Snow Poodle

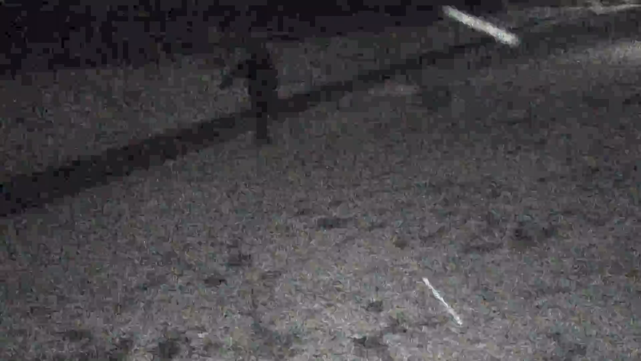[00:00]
Birdie, what are you doing? Oh my goodness. Look at those glowing eyes. She's jumping the creek. Birdie. Oh my gosh, she's crazy. Oh my gosh, she's crazy. Don't drink it. All these tracks out here. This is all her. Yeah, that's all Birdie. Birdie's just going crazy. She's like, I like the snow. I'm a snow poodle. I'm a snow poodle. I'm gonna jump around in a circle. I'm gonna run in circles. I'm so glad I got these ducks.
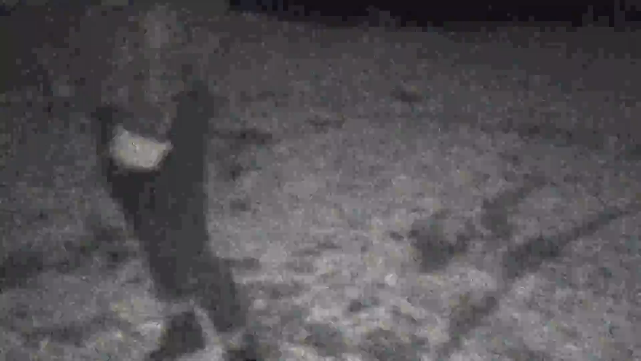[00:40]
Oh, she's going to need a bath after this.